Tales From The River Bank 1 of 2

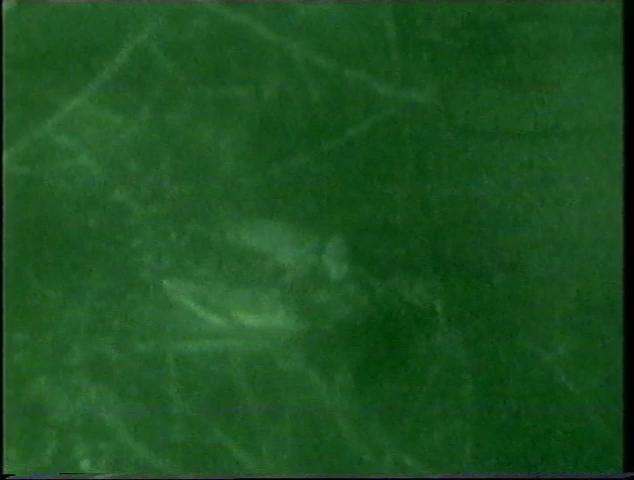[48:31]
With night scopes and radios, it may look like boys with toys,